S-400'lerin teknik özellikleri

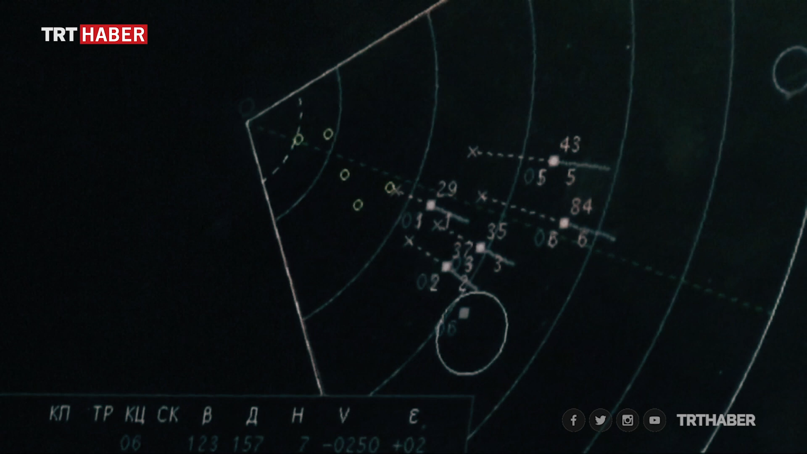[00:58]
Sistem, 400 kilometre uzaklıkta bir tehdit algıladığında anında harekete geçiyor.